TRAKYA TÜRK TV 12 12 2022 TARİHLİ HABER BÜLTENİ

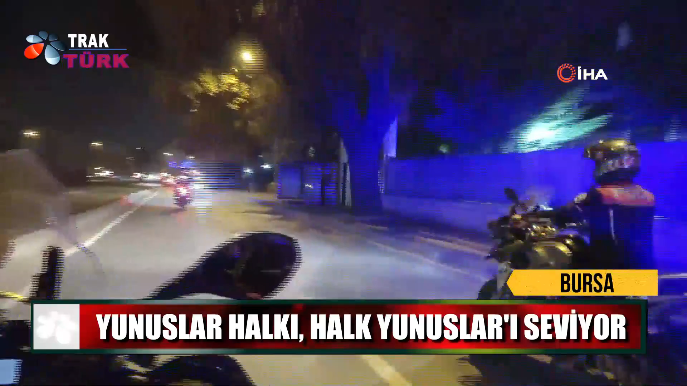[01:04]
Şehir merkezinde anıtlar kurulu sebebiyle mülk sahiplerinin çivi bile çakamayıp restore ettiremedikleri için terk ettiği ve birçoğunun yıkılma tehlikesi bulunduğu metruk binalara Yunus ekipleri tarafından baskın düzenlendi.